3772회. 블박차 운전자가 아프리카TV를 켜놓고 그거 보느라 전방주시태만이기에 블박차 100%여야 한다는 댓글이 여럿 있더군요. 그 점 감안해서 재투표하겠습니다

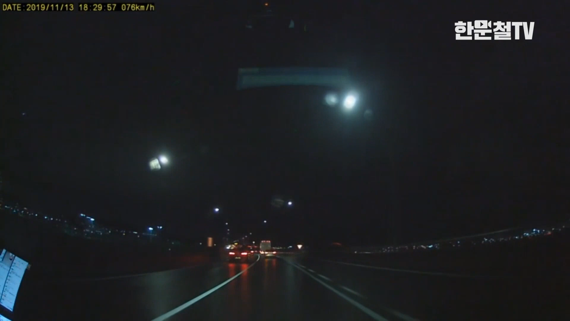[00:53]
43번 국도. 저 앞에 차가 들어오려고 하다가 멈칫하고 그냥 말고요. 앞에 트럭을 추월하기 위해서 1차로 들어오죠. 들어와서... 사고로 이어졌습니다. 이 사고. 상대차가 블박차는 여기 속도가 나옵니다. 79km에서 80km을 넘습니다. 80km을 넘고 이렇게 가고 있는데 이때 들어왔고요. 이때 브레이크 눈 켜지죠.